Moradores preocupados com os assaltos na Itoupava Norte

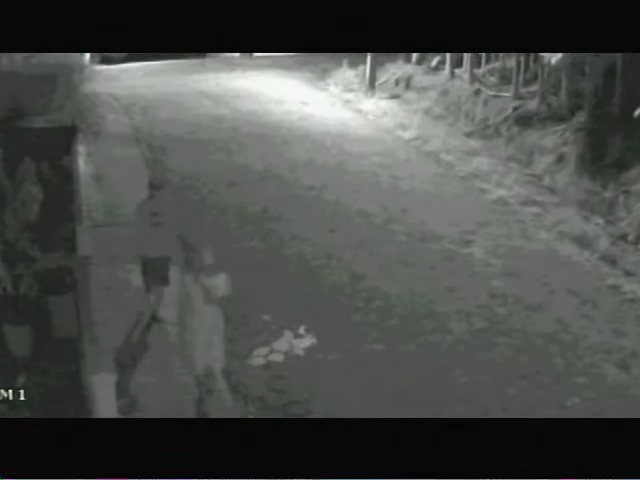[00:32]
Detalhe, justamente no momento em que a família estava em casa, dormindo.
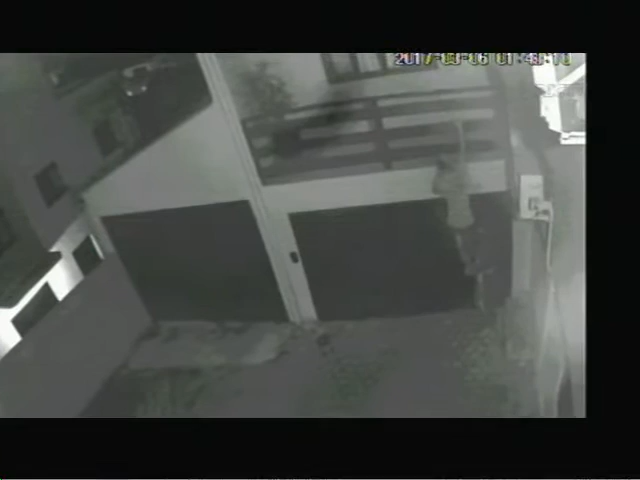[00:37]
Em seguida, eles fogem, levando alguns eletrônicos.
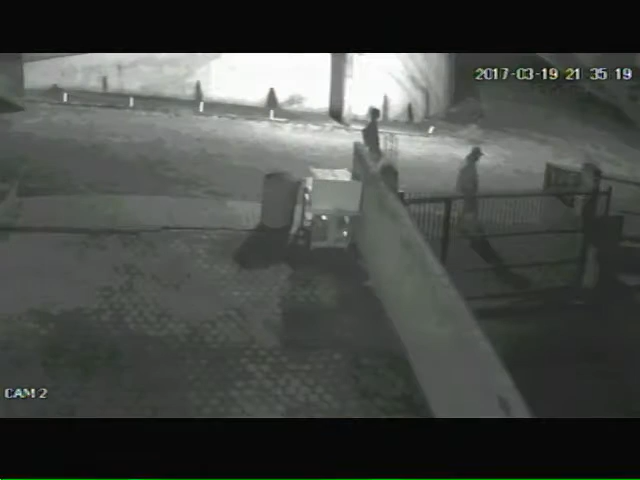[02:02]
Na segunda, um botijão de gás.